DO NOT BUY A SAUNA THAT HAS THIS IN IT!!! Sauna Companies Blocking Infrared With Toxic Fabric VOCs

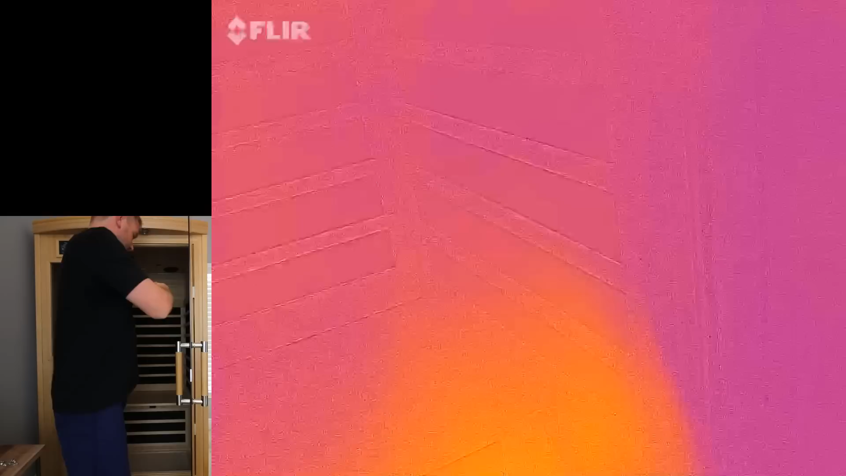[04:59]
So all I want to do is make sure that the FLIR camera picks up that everything in the sauna is cold.
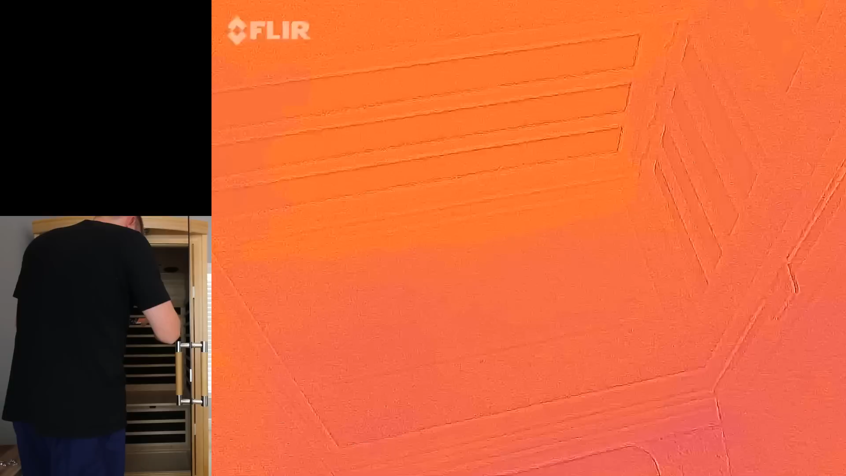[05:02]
Right. And so you can see the heat from my feet. You can see where I just stepped. Right. So if, because I think there's people out there that are tricking people with stuff like this. I think they are preheating the sauna.
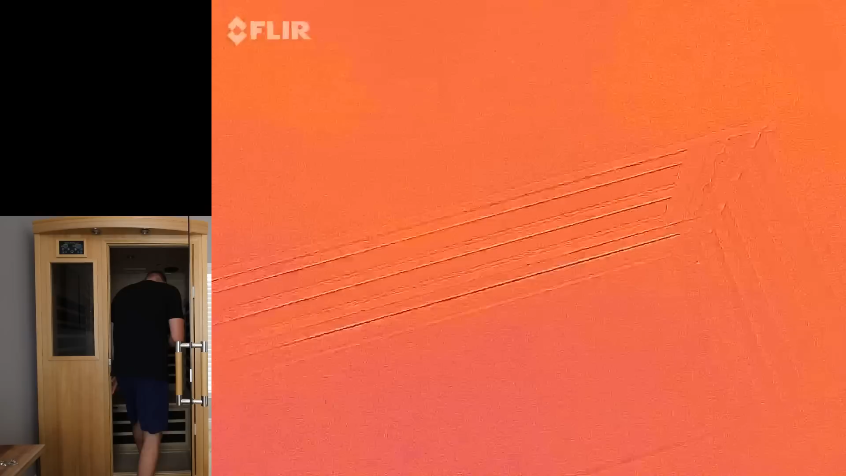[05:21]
And you'd be able to see that because if I just stand or step in here for just a second and hold my foot for one, two, three, four, five,
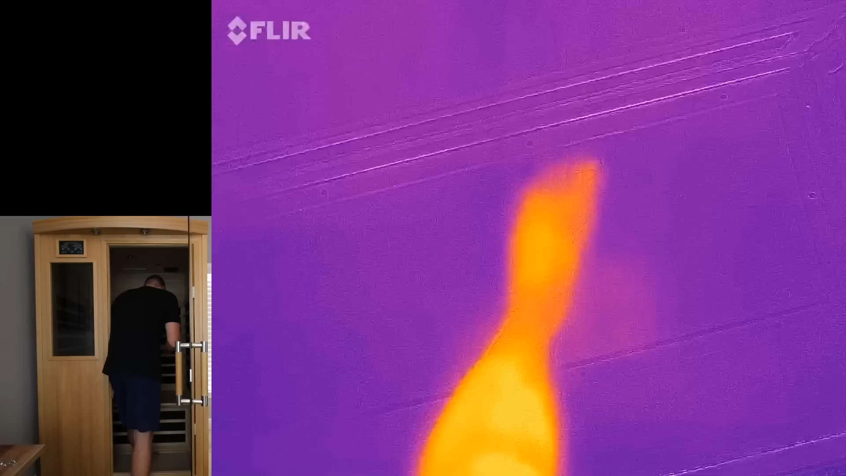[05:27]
and then I get out, you'll be able to see the heat mark there. And so I think people are doing that in the tests, you know,
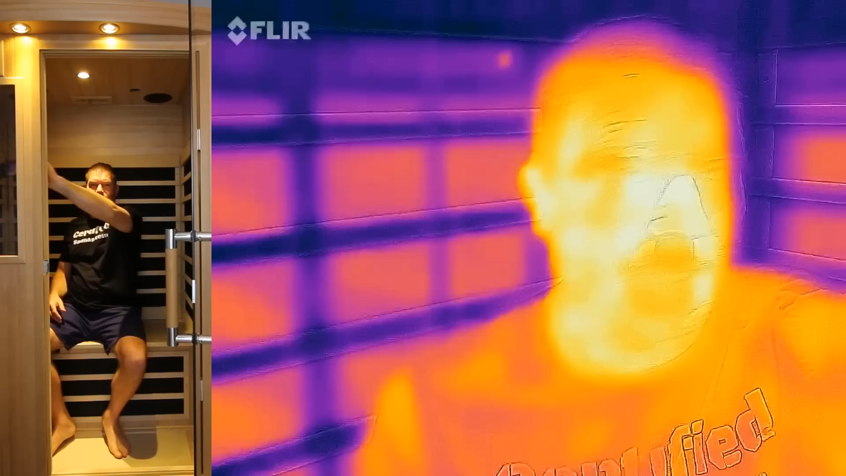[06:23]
Maybe I could see myself like this. It's too far away.
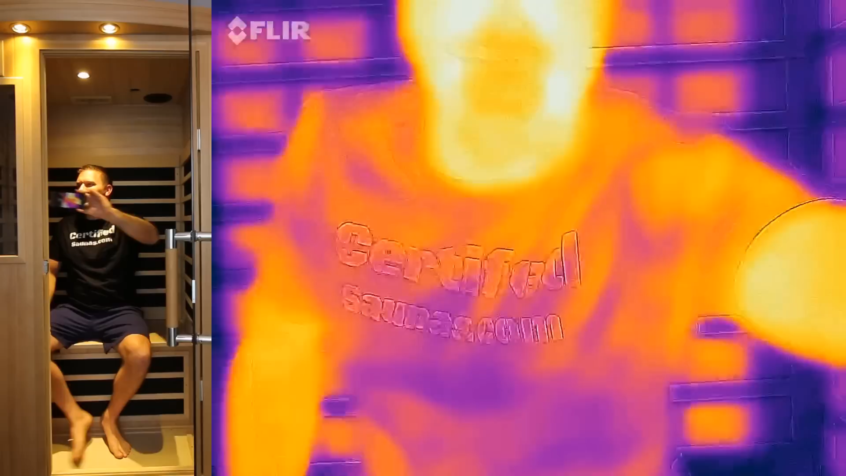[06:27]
But anyway, so if the infrared blocks the heat, my body will A,
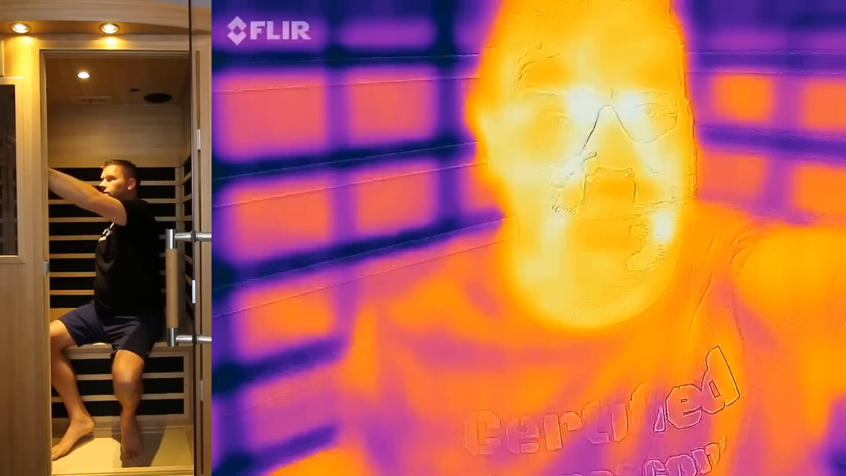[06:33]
not heat up, and I would never sweat, and B, on the FLIR camera,
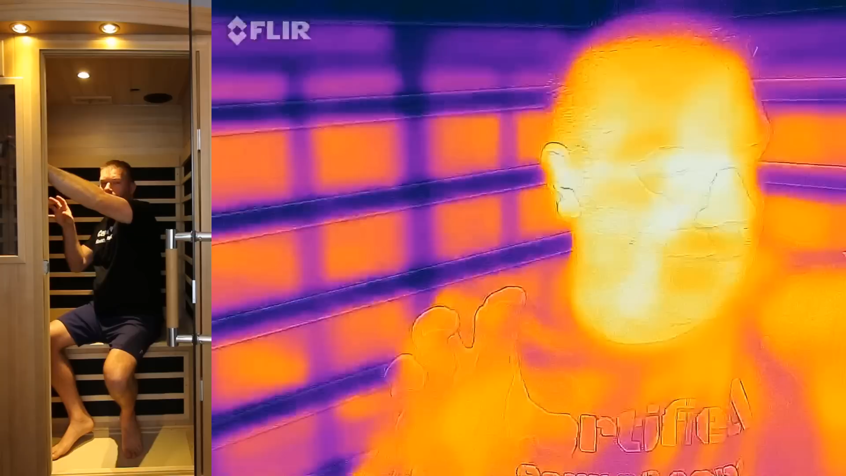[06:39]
you wouldn't see any of this stuff, you know, heating up or changing color. And if we hold my body right here, what I'd like to see is if there's an increase in me. And I can't see that because obviously I'm filming both of these things and I can't see the screen.
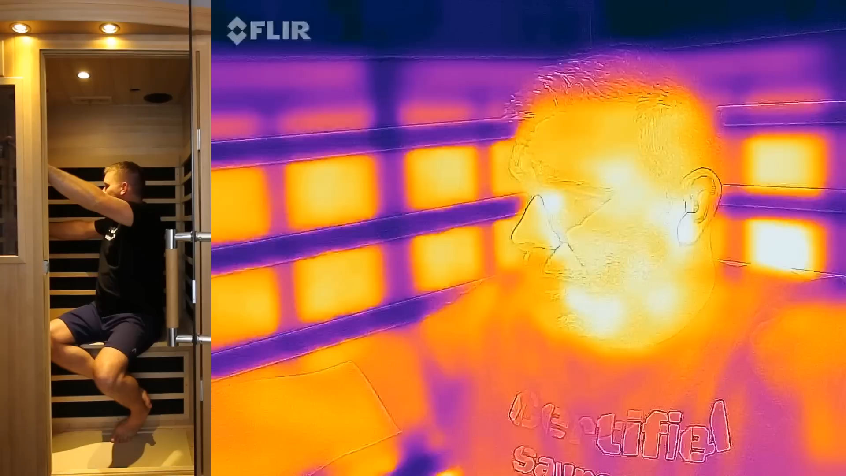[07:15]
What's the change? I hope I'm not just sitting here blabbing off at the mouth, holding the FLIR camera and there is no change.
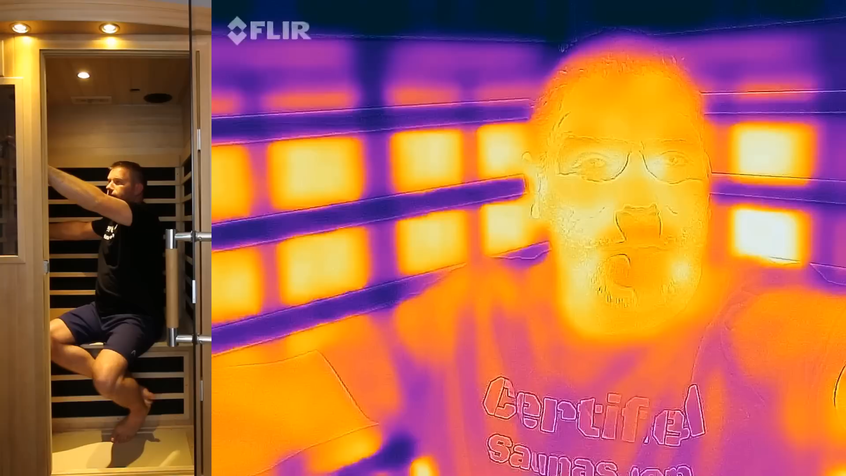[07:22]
Like I said, this isn't really my opinion. It's just a demonstration. I have all the tools, I have the equipment, so we might as well. So let me turn my arm over, right? So there should be some type of change in the color of my arm if the heaters are actually getting through the fabric.
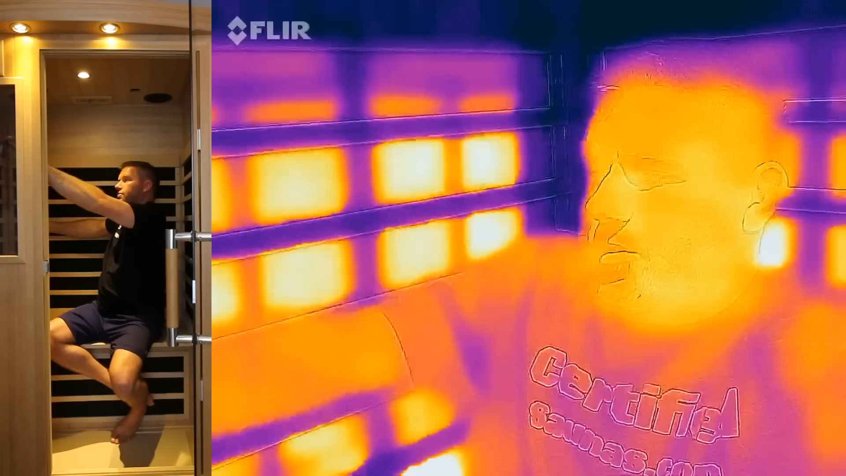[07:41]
If they're not and the infrared is being blocked, like a lot of people claim, then I would not be heating up and I will not be sweating. And I can tell you just in the, I can't tell how many minutes it is because I can't see anything,
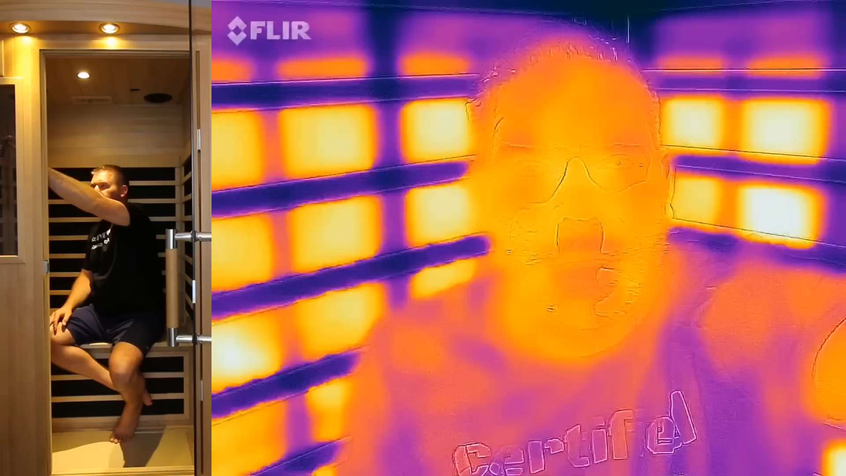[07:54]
just in the few minutes that I've been doing this.
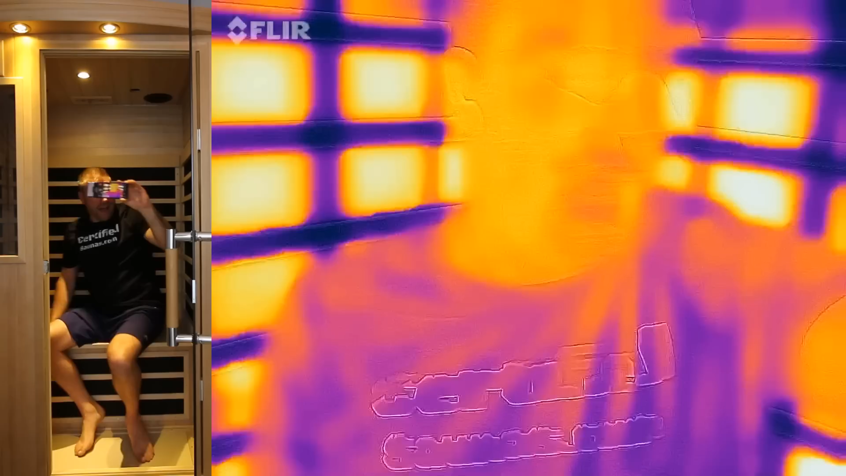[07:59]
I'm already starting to feel hot.
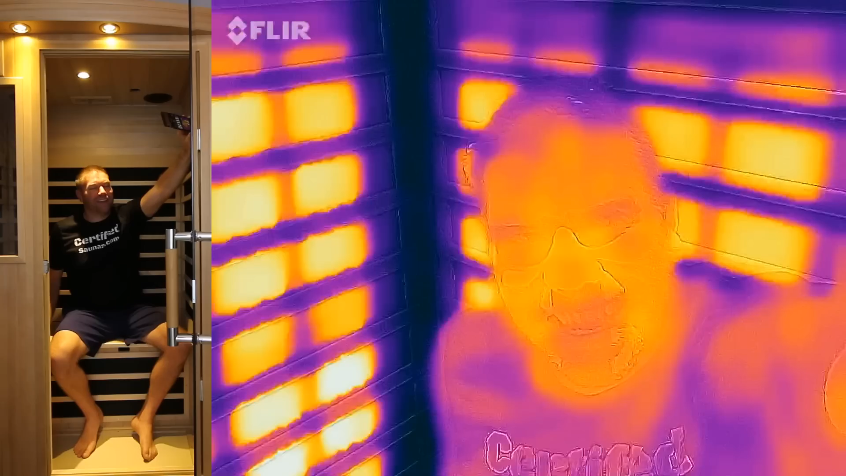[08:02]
Now I know that from tons of sauna experience. We're going to switch sides. So now you can see this side.
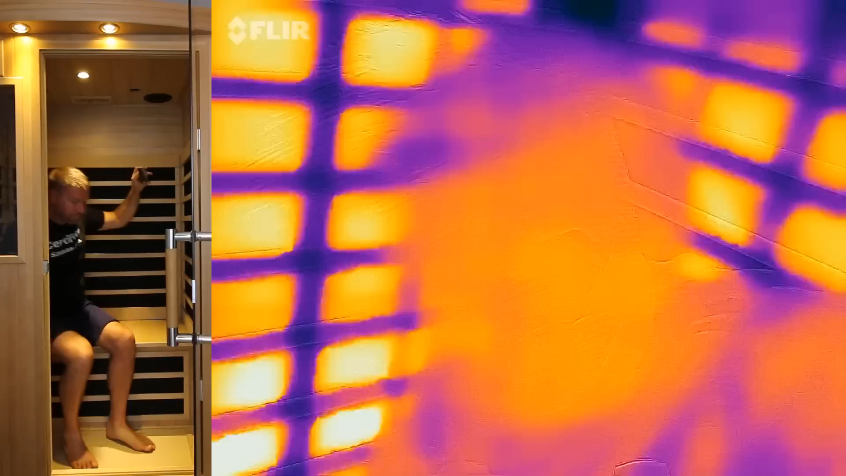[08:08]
There's also, I don't know if the camera will pick this up, but there's the front heater in the, I'm in a radiant health right now.
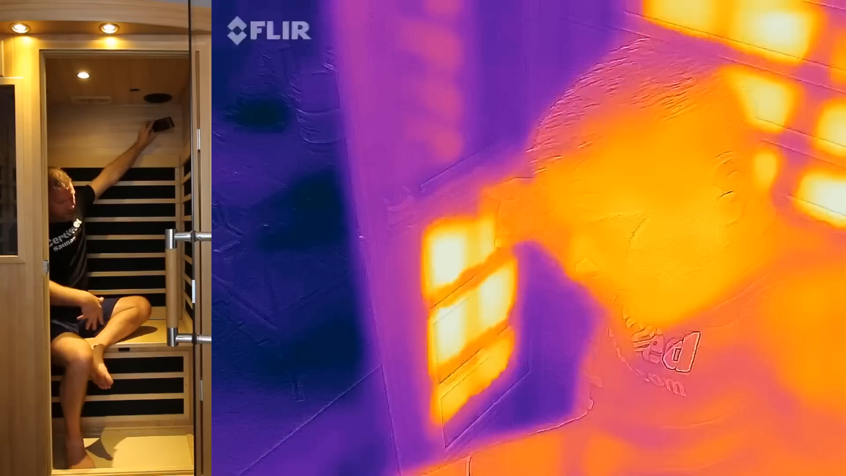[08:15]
And then there's also the calf and the floor heater. I don't know if it'll pick up all this different stuff, but I thought this would be a cool idea to really get to the bottom of,
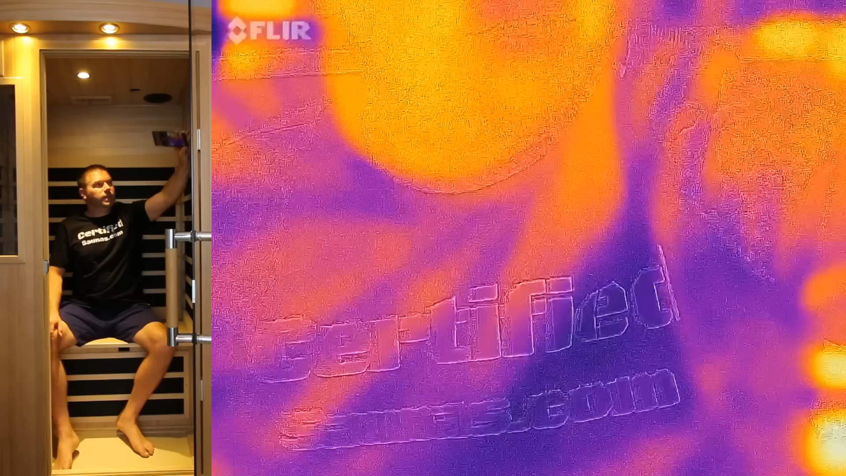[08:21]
you know, does the fabric block the infrared? Does the sauna still work?
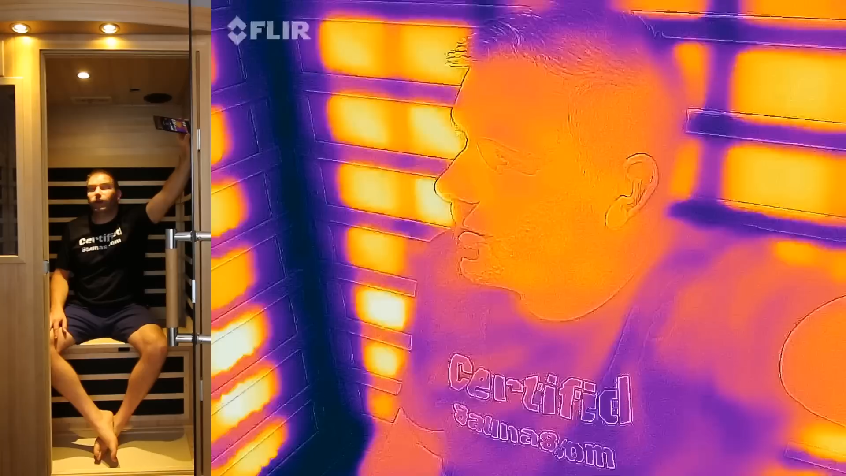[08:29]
Like I say, I always thought it was funny and that people were messing with me because, you know, clearly you see me sweating in the sauna when I'm in here making videos.